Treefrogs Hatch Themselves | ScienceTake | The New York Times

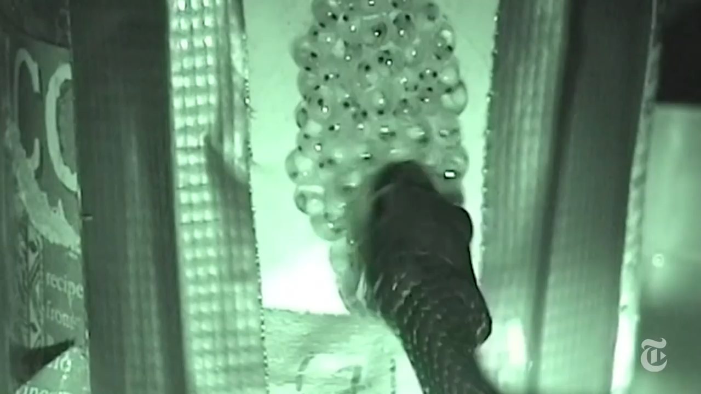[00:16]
The red-eyed tree frog lays its eggs on a branch or leaf above the water.